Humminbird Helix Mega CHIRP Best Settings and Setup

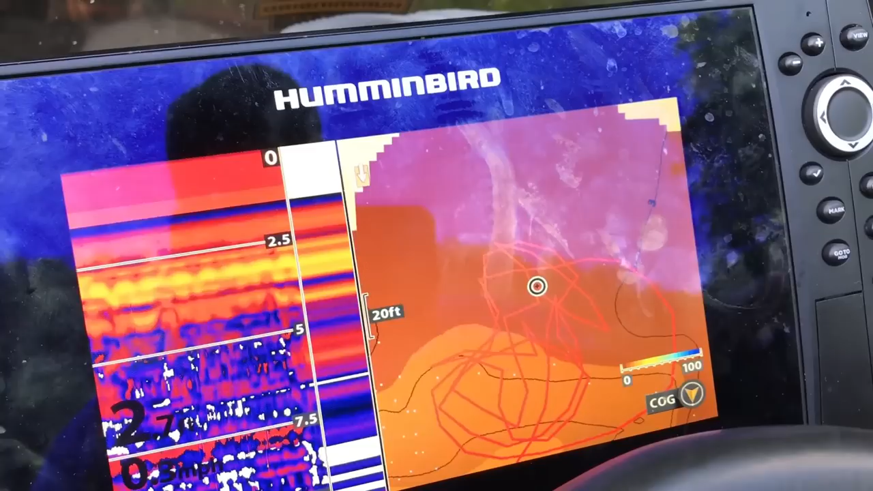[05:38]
So be sure you go out and you buy the 0.1 card. I believe you can get them for about $89 to $99.
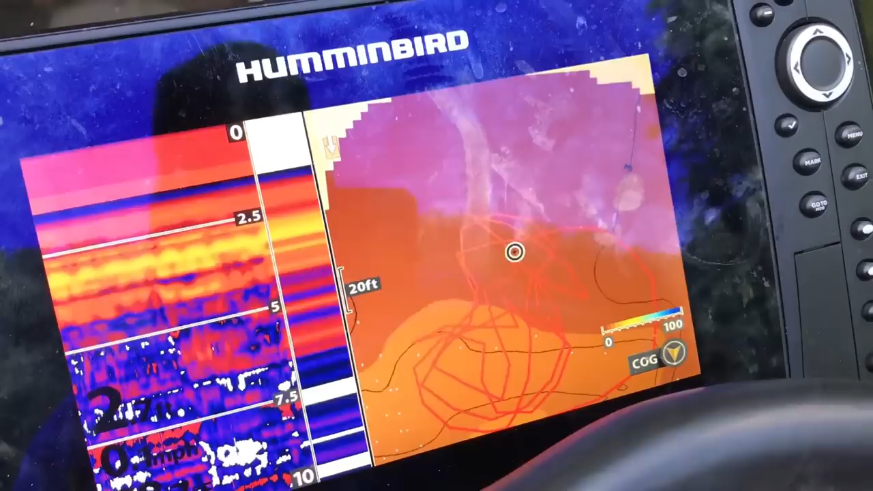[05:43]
So the biggest problem I run into when I put this new tin on was actually sharing my chirp sonar. I was really hoping that I was going to be able to
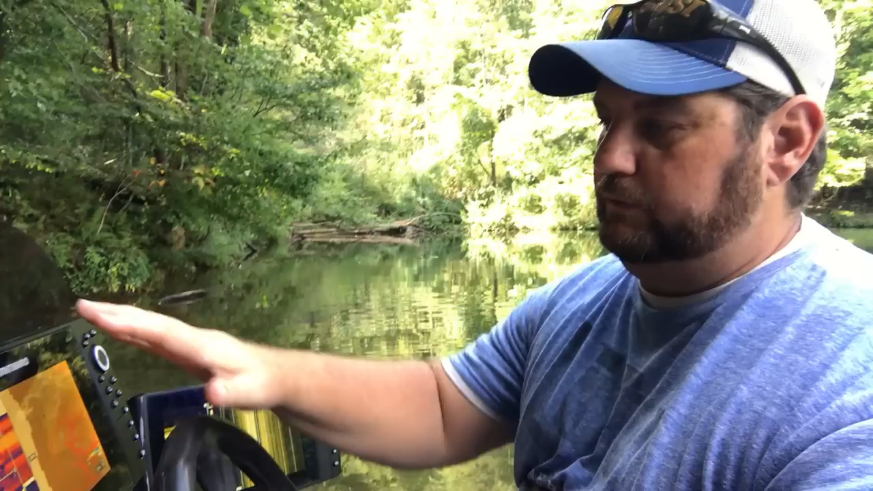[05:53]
you know at some point even though I knew it wasn't going to be mega you know be able to use this as one side of side imaging and this as another side of side imaging
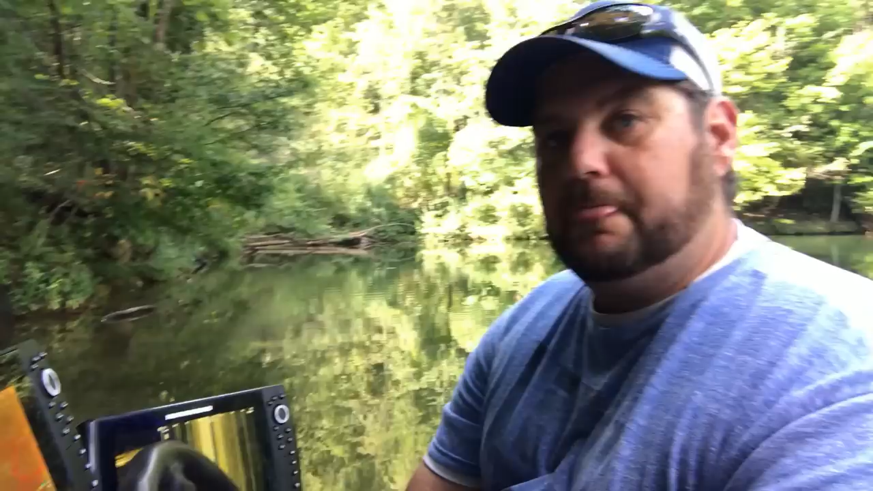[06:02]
but you lose the chirp frequency when you share a chirp transducer to a non-chirp unit. It will turn it off. So here's what you have to do to cut it back on. So the very first thing I want to show you is you can see and you can tell when chirp is enabled
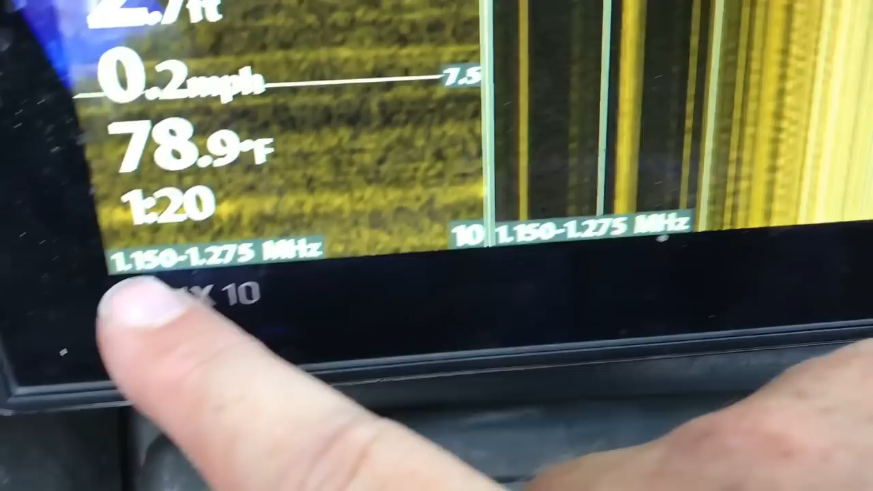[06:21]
On screen: water 78.9°F, speed 0.2 mph
because what you're going to have is you're going to have a range.
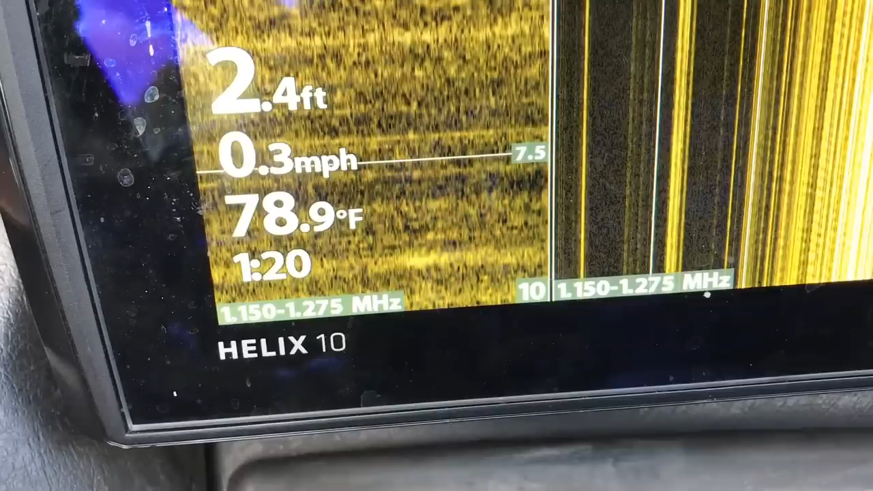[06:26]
On screen: depth 2.4 ft, water 78.9°F, speed 0.3 mph
So if we were to click over you're going to have a range from 420 to 5.
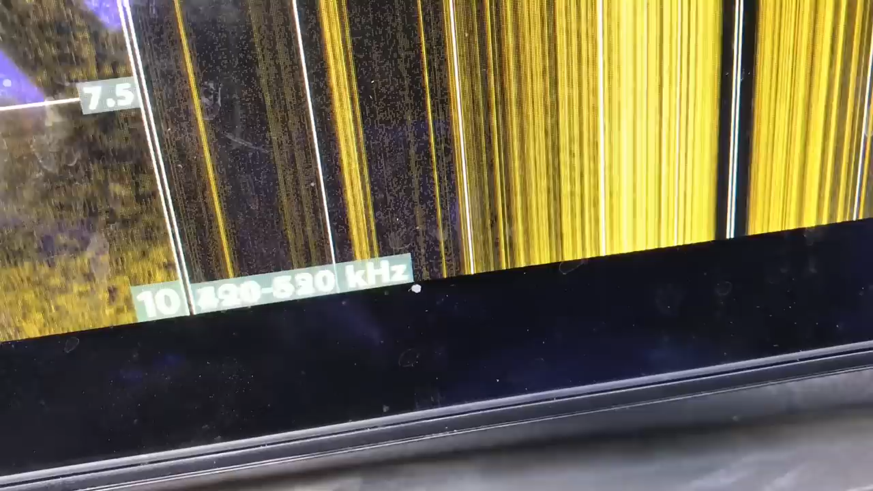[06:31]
If we were to click to 800, 790 to 800 and if we were to click over to mega you're going to have 1150 to 1275.
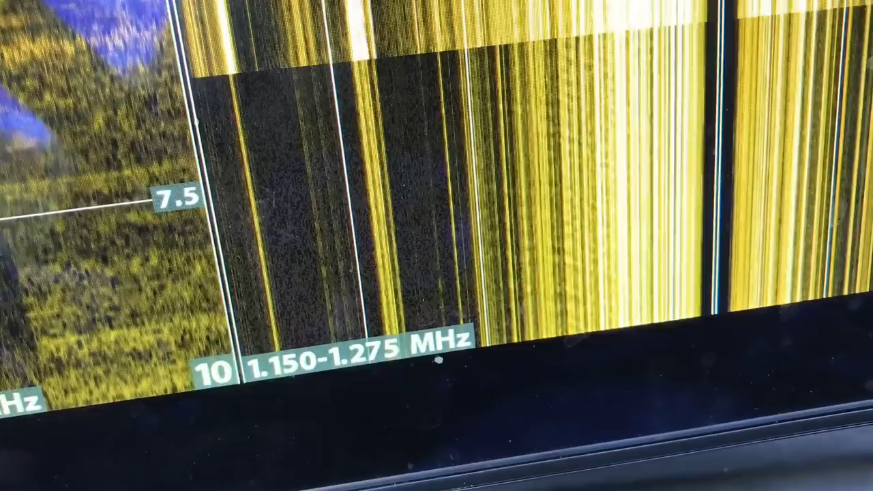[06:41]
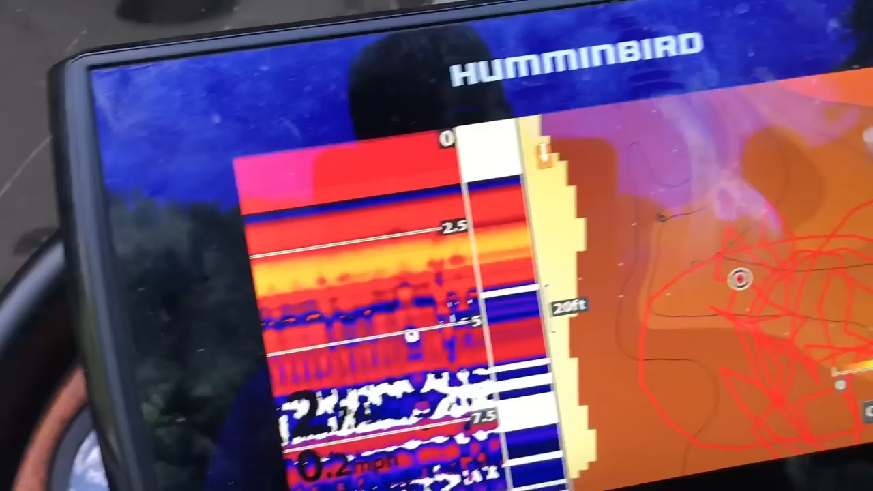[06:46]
So the very first thing you're going to want to do is you're going to want to come to your old unit. So your non-chirp unit, your gen one unit.
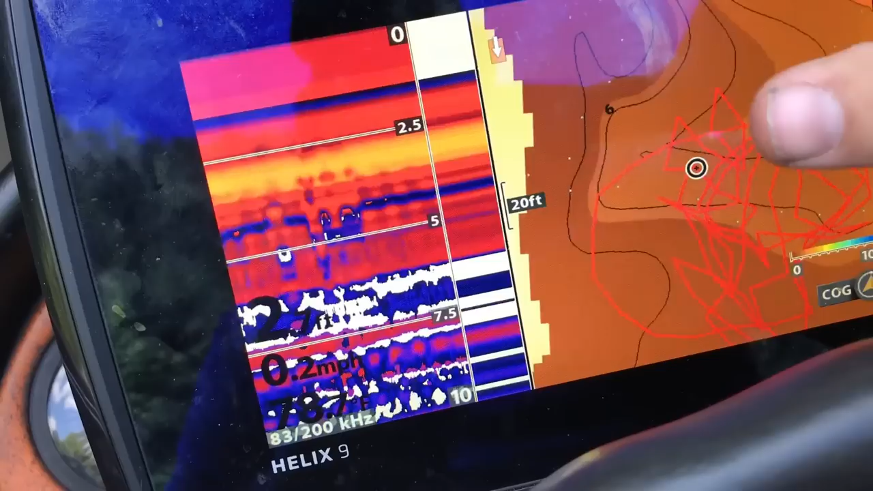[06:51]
You're going to want to hit menu twice and you're going to go over to your network settings.
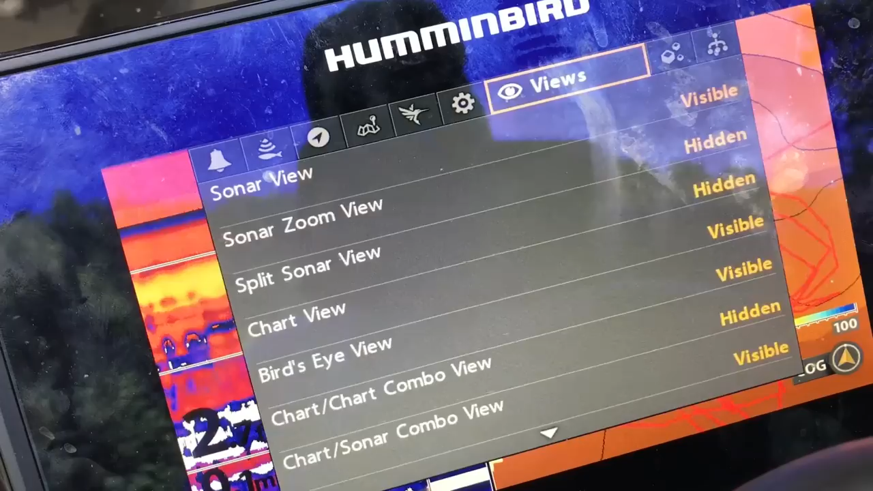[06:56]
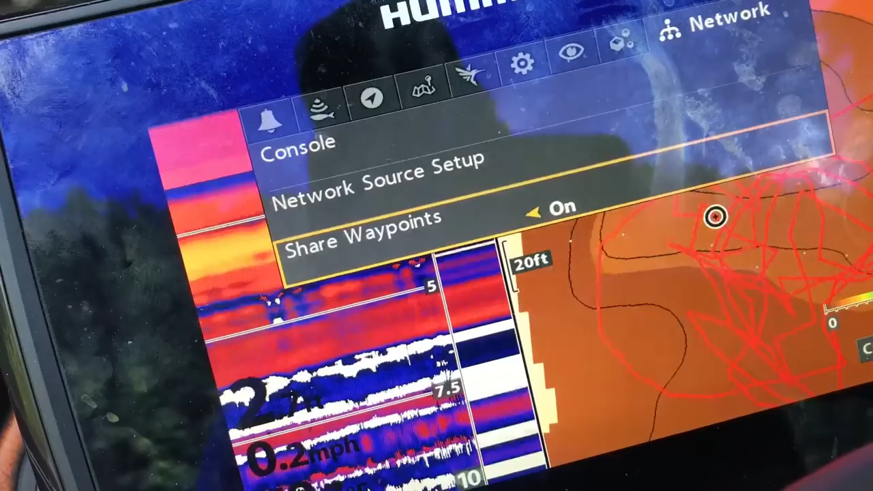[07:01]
On screen: speed 0.2 mph
Now even though this is a SI unit what I do to make sure that I'm getting the best
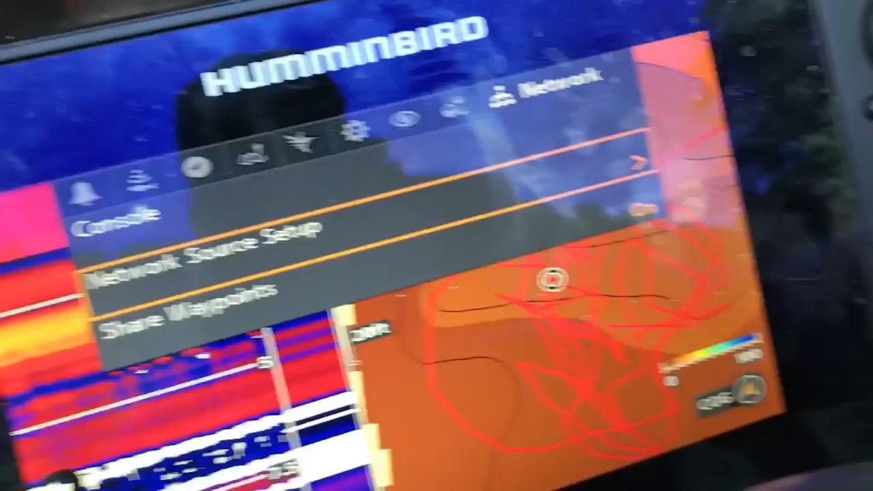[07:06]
picture out of my gen two out of my mega chirp right here is I go into setup.
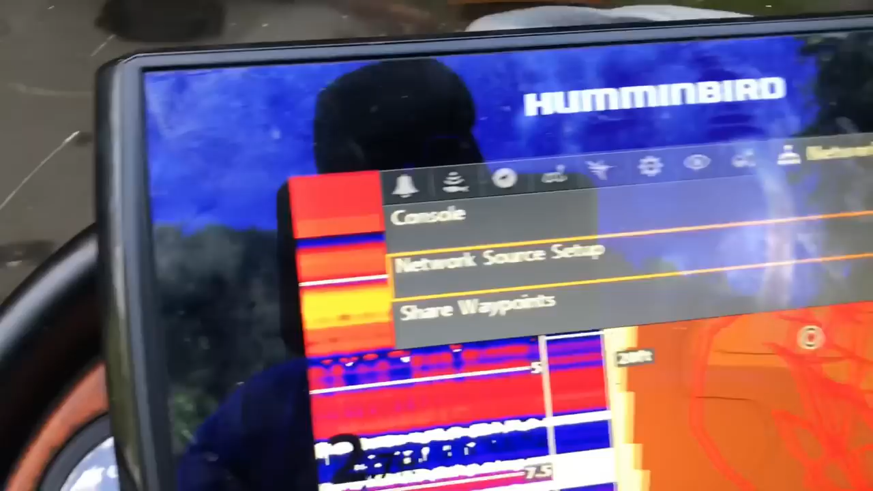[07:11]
I've got this one named console and what I do is I go into DI.
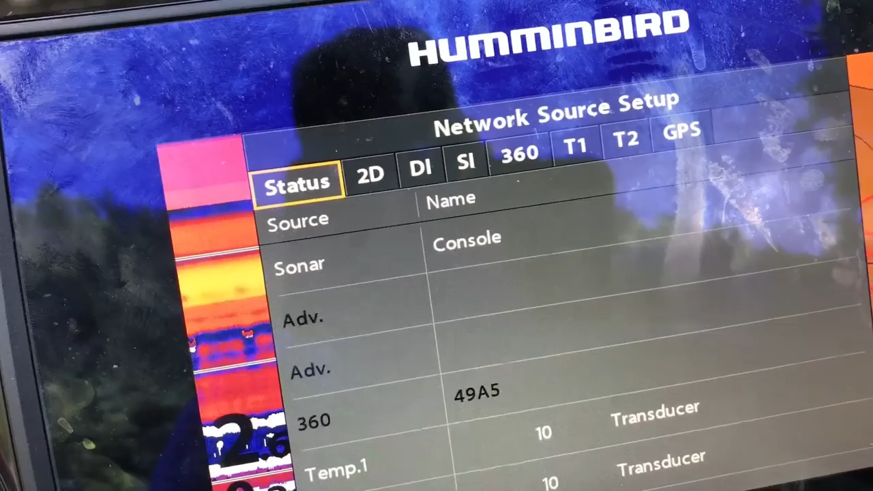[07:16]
I make sure I turn it off.
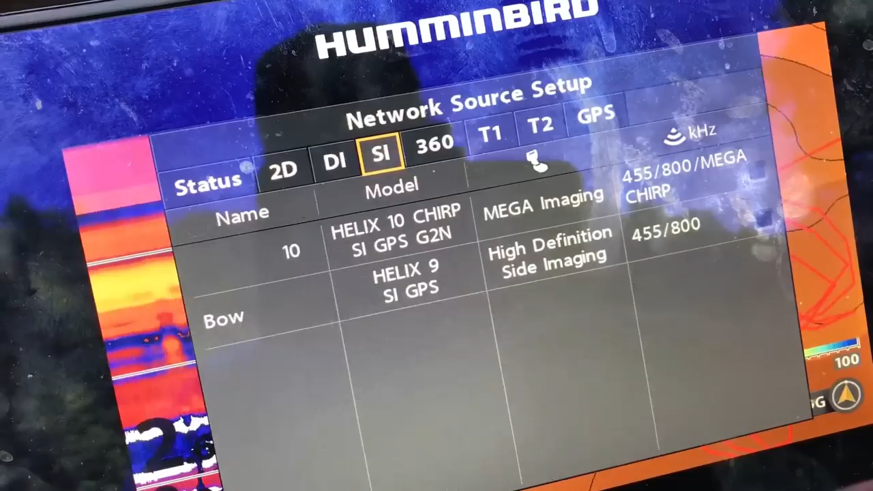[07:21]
I go into SI and all you do is you come in here and you just uncheck these boxes.
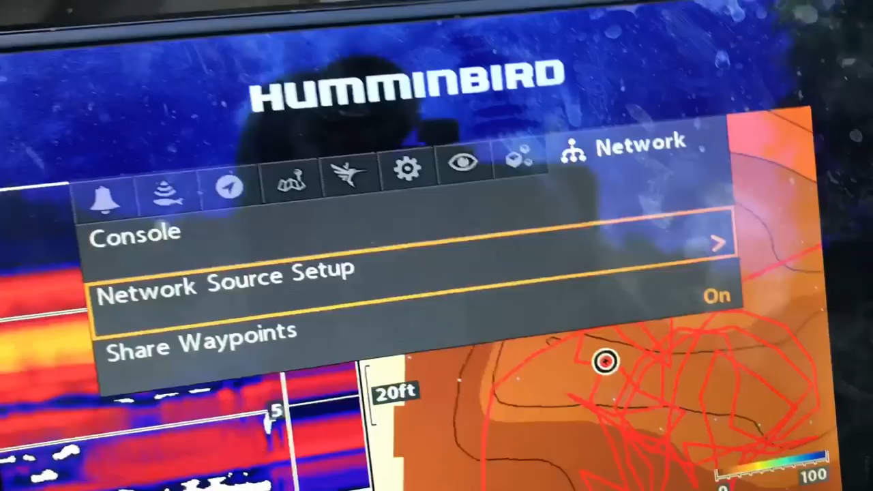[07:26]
If you've hooked it up and it has disabled and again you won't be able to see the range it'll give you one single frequency.
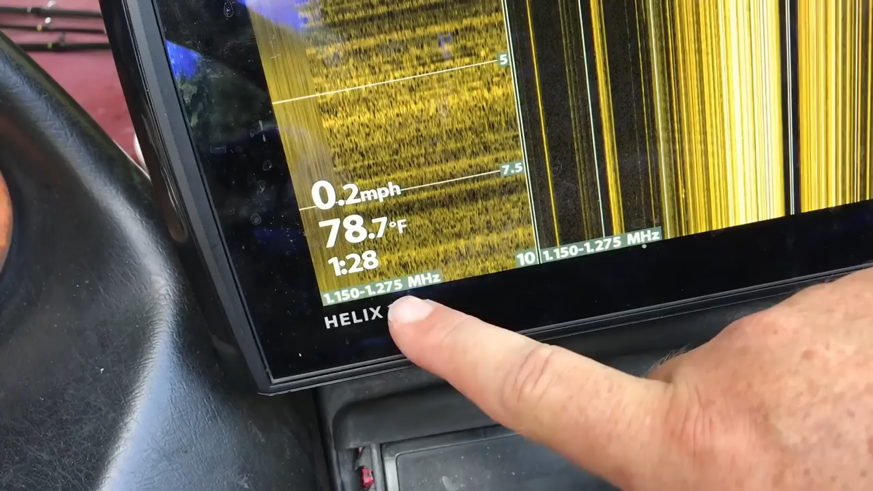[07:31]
On screen: water 78.7°F, speed 0.2 mph
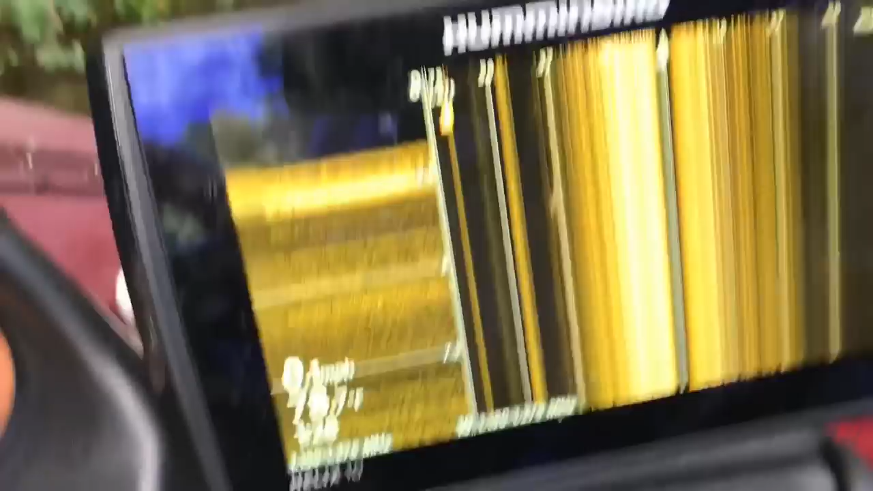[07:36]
What you're going to want to do here is you're going to want to hit menu twice.